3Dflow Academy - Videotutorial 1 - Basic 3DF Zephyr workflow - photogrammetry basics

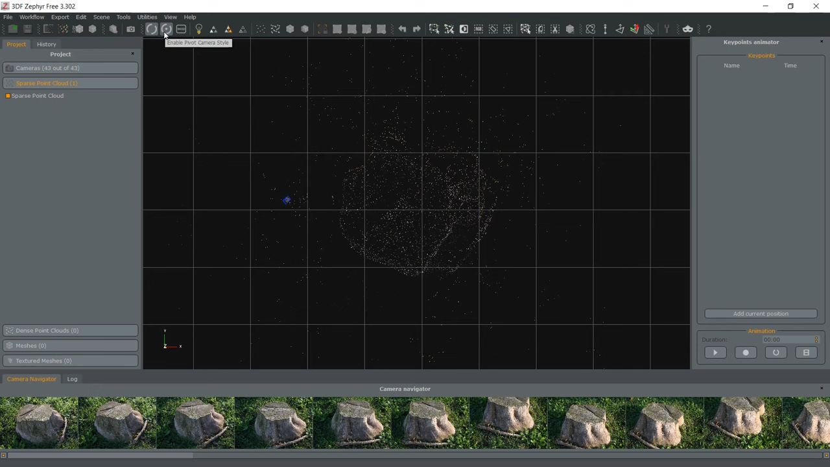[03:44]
Orbit and Orbit via Pivot behave in the same way, with the exception that in the latter, you select the pivot point each time you left click in the scene.
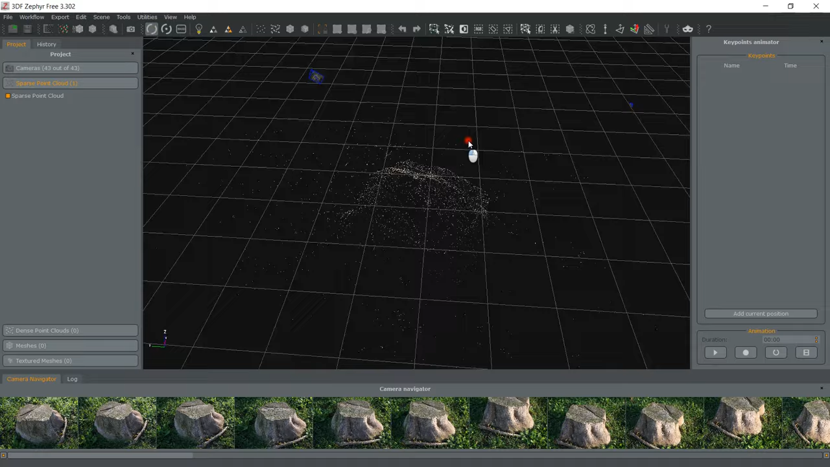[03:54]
Simply left click and move the mouse to rotate around the object and use the mouse wheel to zoom in and out. You can pan or zoom by keeping the left Ctrl or left Shift key pressed down while moving the mouse.
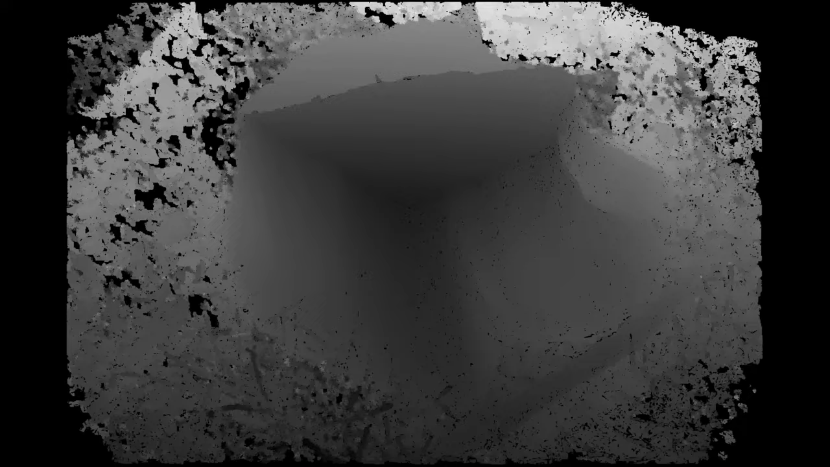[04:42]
Please note that this is not an interpolation but rather a very complex problem, so expect your computer to crunch a little longer in this stage. From the workflow menu select dense point cloud generation and then click next. Like before, let's stick with close range and default or try changing it to fast.